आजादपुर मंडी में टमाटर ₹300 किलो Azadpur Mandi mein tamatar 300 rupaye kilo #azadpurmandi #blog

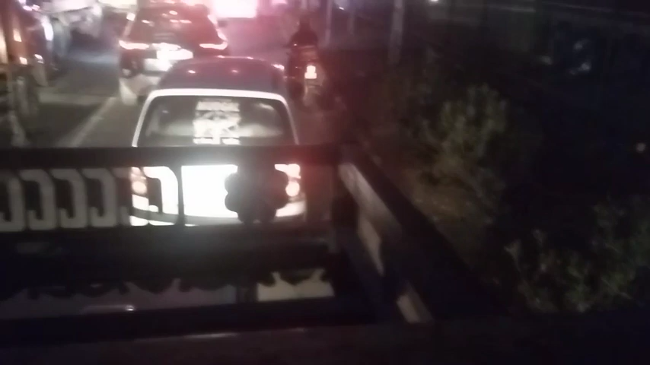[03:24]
रहों नहीं रहे हैं आज दूसरे रास्ता से हम लोग जा रहे हैं क्योंकि इस तसाइट सुने जा रहे हैं
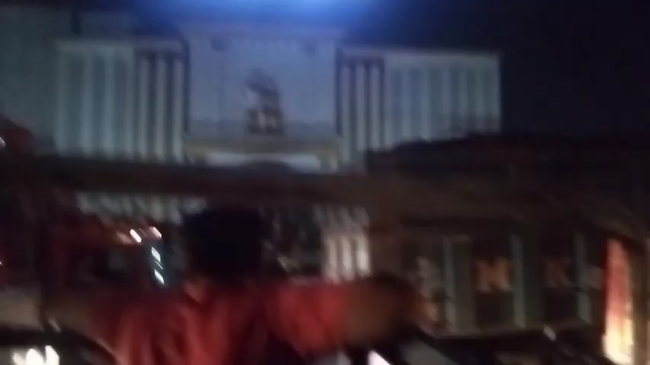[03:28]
कि अगे से अगया
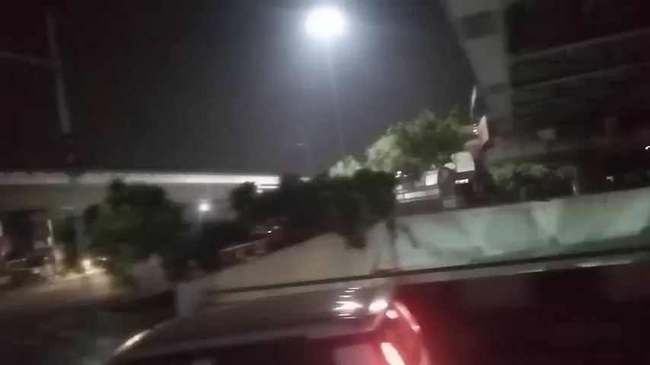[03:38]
रास्ता बना रहे हैं इसले अपर रास्ता है निचे भी रास्ता है साइड भी रास्ता है उसकी
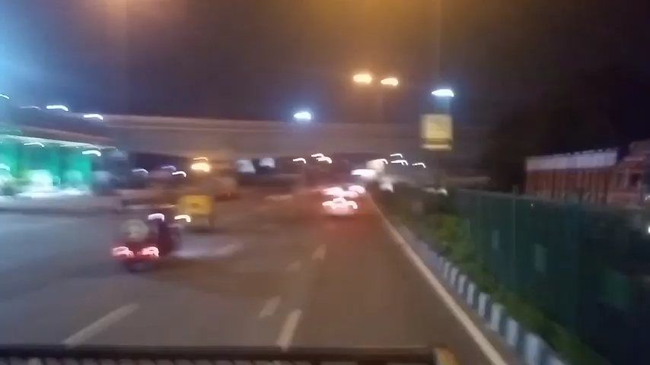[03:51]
राता है देखिए उपर मेट्रों के रास्ता है और देखने का नजारा एक उस अलग
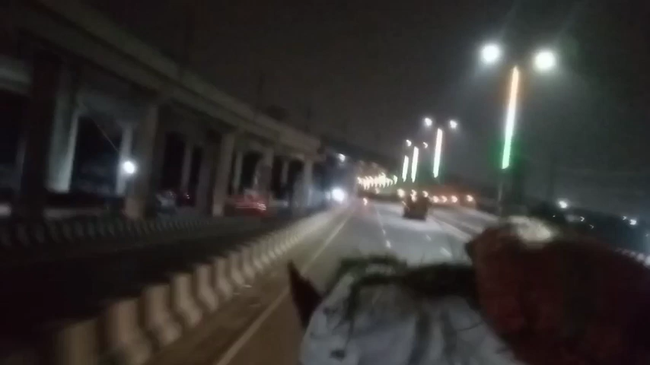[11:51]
और अभी जो जा रहे हम लोग दूसरे रास्ते से जा रहे हैं और उस टाइम जा रहे थे वह दूसरे रास्ते से जा रहे थे और